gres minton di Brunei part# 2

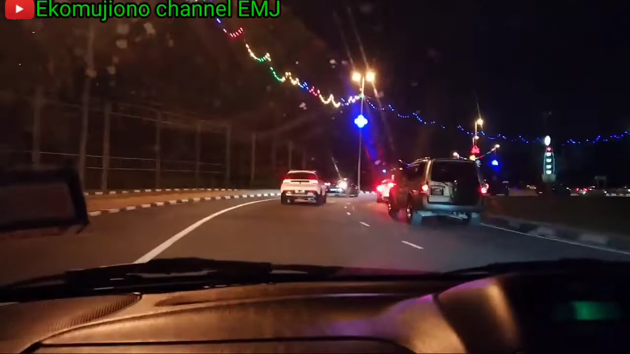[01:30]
Mewah ya, kota metropolitan. Masih dalam perjalanan menuju KBRI, guys. Baru sampai Bribi. Mas Erias tekan. Sekitar 30 menitan sampai ini. Oke, lanjut saja nanti sampai di KBRI, guys.